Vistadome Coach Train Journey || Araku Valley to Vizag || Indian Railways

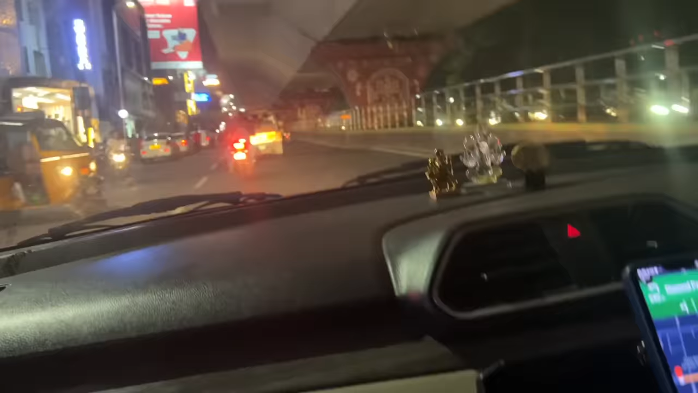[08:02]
अच्छा तो ये वाइजैक का द्वारका नगर है
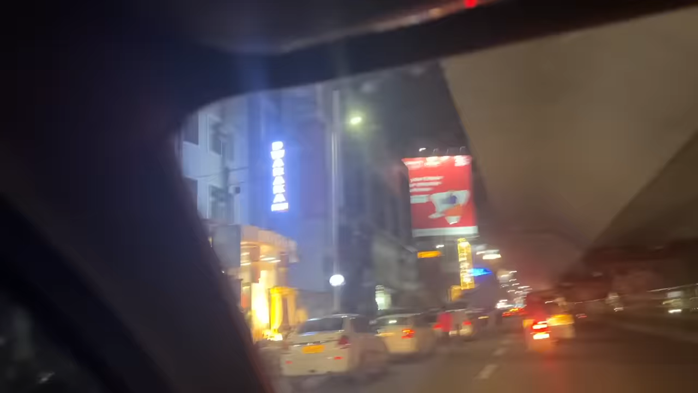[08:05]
और मैं देख रहा हूँ यहाँ पे लाइक जैसे हमारे दिल्ली का है ना महिपालपुर लाइन से होटल सब है,
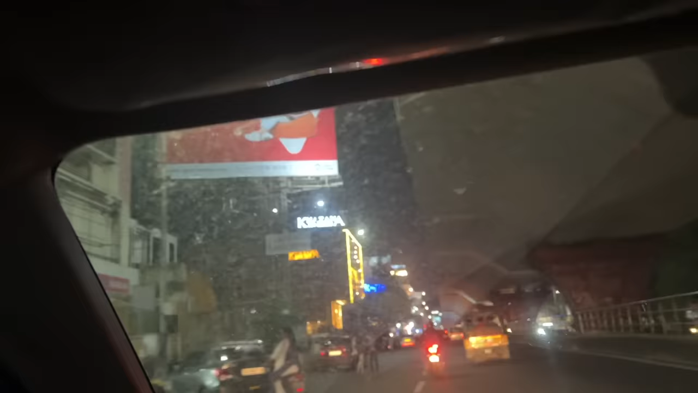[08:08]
तो यहाँ का भी कुछ वैसे ही सीन लग रहा है, और जिस रेस्टोरेंट में मैं जा रहा हूँ ना वो भी यहीं पे है।
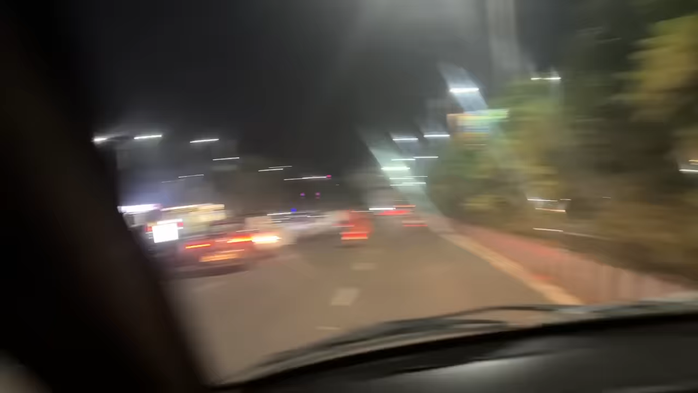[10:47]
देख लो जेल रोड में, देख लो इनका ये काफी मस्त सा मुझे जगह दिखा है, ये विशाखापट्टनम में।
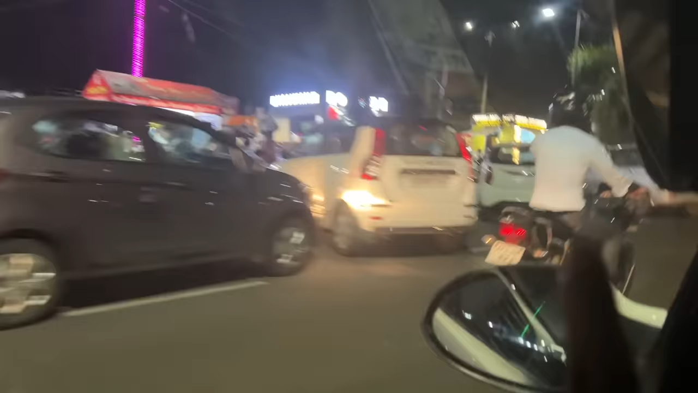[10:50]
स्ट्रीट फूड का लाइक बहुत सारा छोटा छोटा कार्ट सब लगा हुआ है, छोटा छोटा फूड ट्रक भी है।
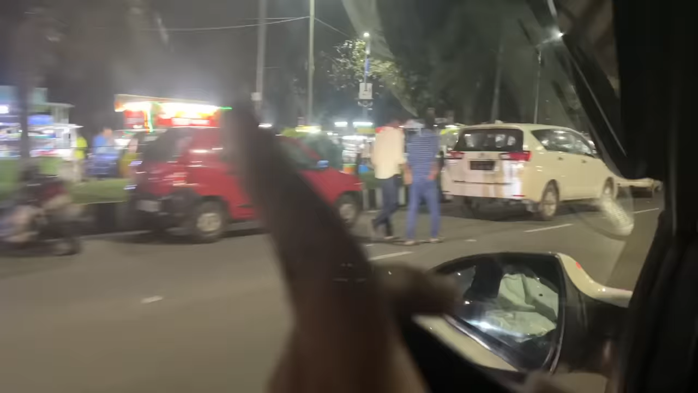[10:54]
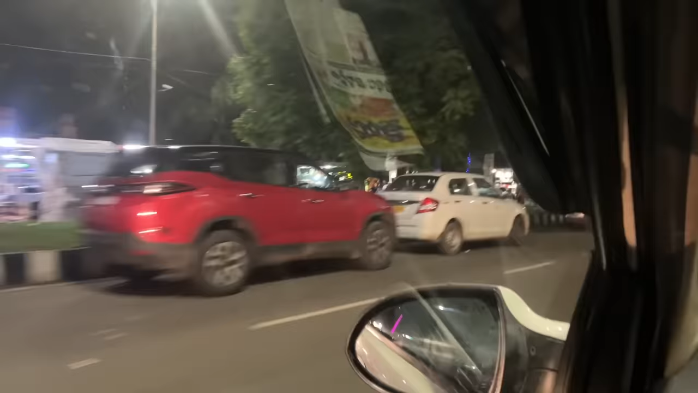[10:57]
भाई लंबा है यार, काफी अच्छा खासा। तो ये जो है भाई, तो जेल रोड है।